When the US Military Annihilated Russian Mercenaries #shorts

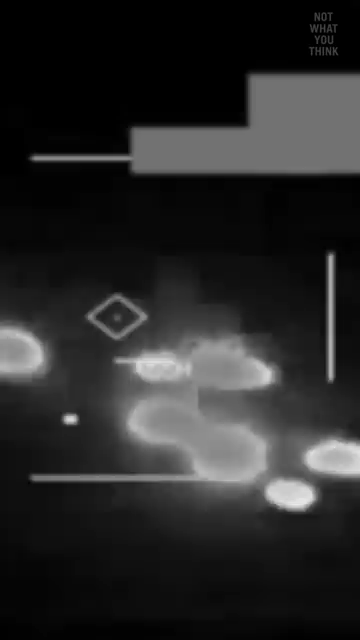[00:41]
So the US promptly laid down a hell barrage of fire support using attack helicopters, bombers,